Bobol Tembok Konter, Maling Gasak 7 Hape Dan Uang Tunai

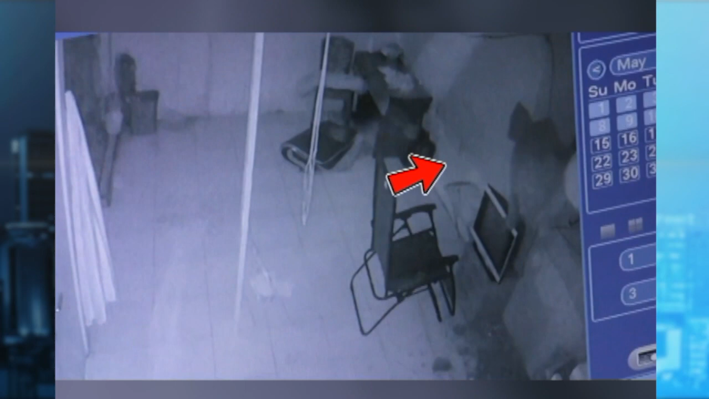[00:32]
Inilah rekaman CCTV detik-detik saat pencuri masuk ke dalam kantor handphone yang berada di jalan Apetarani, kecamatan Turikale, Maros, Sulawesi Selatan Dalam rekaman tampak pelaku mengenakan jaket dan masker
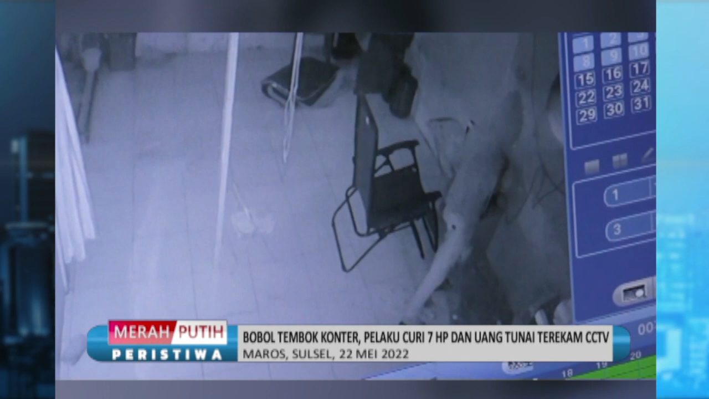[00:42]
Dia masuk ke dalam konter HP setelah membobol tembok samping bangunan ini Pada rekaman CCTV di bagian dalam terlihat pelaku tampak mengambil satu unit handphone yang tersimpan di kursi Tidak hanya itu, pelaku juga memunguti satu persatu handphone baru yang tersimpan di lemari kaca
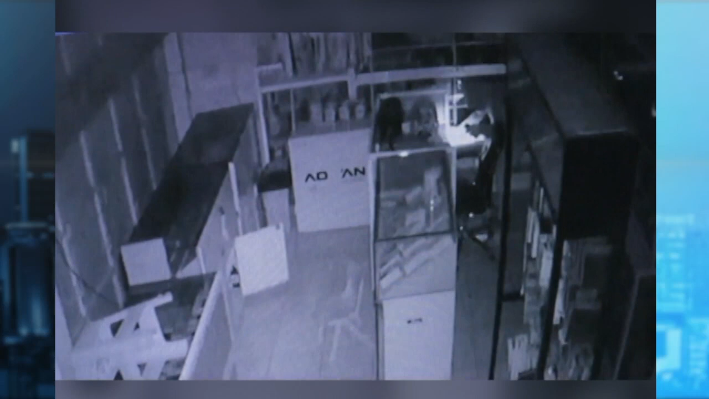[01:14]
Pelaku yang diduga lebih dari satu orang ini berhasil menggasak tujuh unit handphone baru serta uang tunai senilai jutaan rupiah